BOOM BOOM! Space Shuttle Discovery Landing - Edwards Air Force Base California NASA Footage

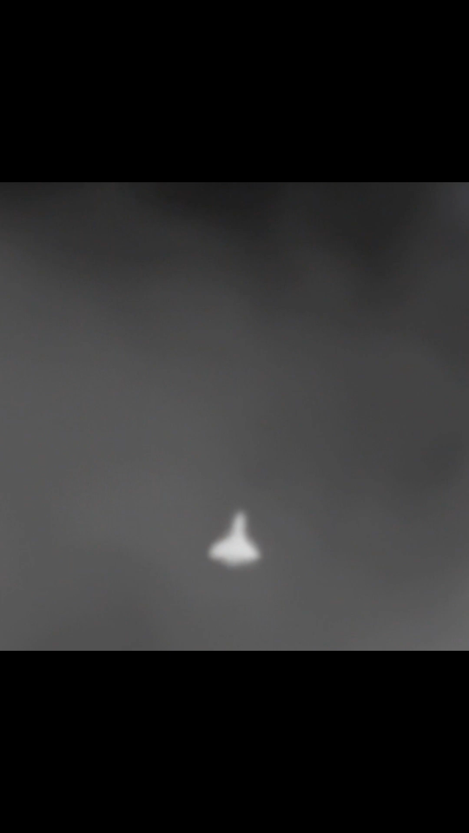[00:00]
Long-range tracking camera is now beginning to pick up the first discernible image of Discovery as it approaches the landing site.